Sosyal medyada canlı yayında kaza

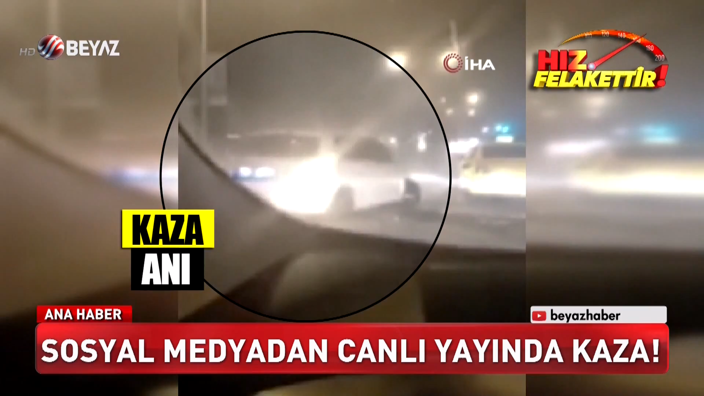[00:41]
İki teker üzerinde havaya kalkan araç şans eseri devrilmedi. Kazazede sürücünün yardımına diğer sürücüler koştu.